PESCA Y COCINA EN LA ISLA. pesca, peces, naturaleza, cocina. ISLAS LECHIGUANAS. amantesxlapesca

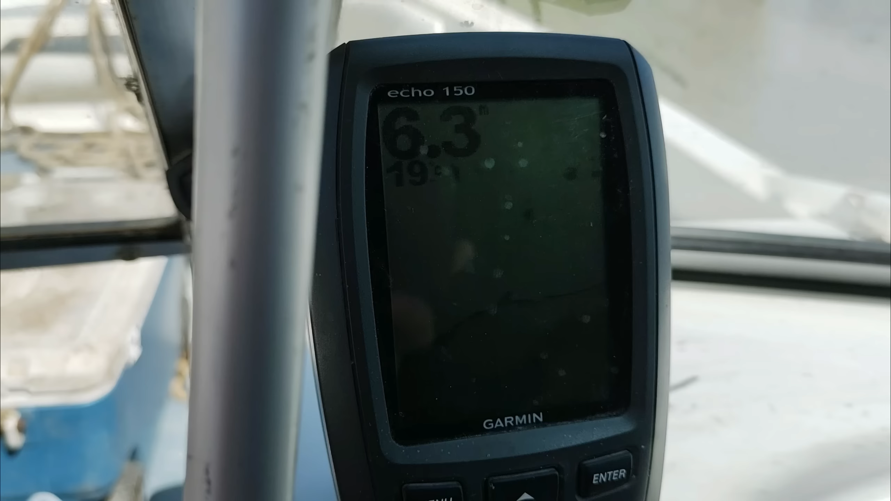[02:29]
Casi 6-7 metros acá, en el borde, ¿eh? 6-7 metros.